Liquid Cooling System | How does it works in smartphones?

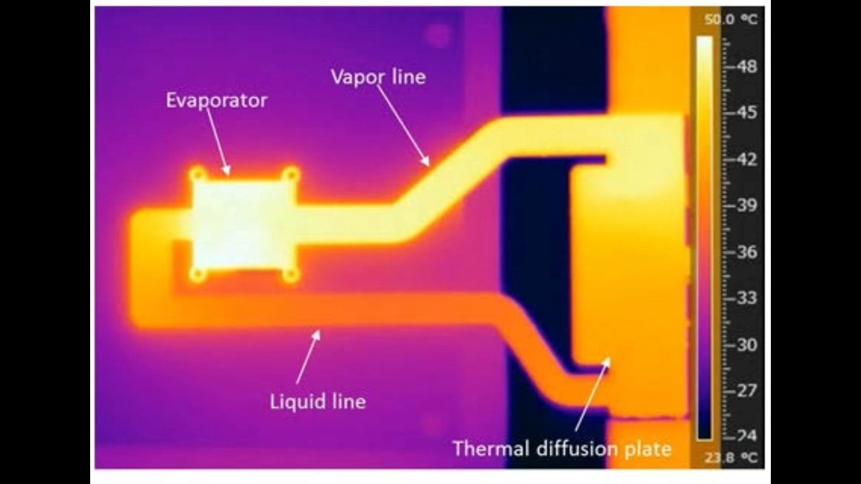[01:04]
On screen: scale top 50.0°C, scale bottom 23.8°C
up and turn into vapor thus observing the heat from the cpu